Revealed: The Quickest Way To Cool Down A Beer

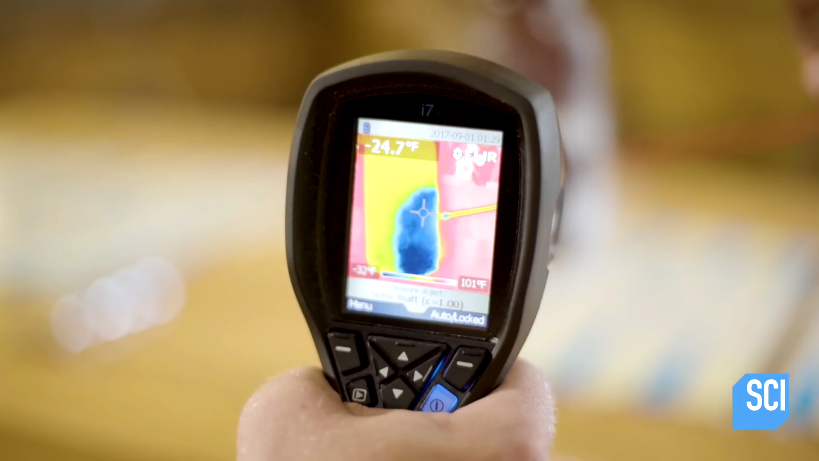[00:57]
Negative 28 degrees, negative 40 degrees. That's amazing. Guys, how are you doing? I am at 78.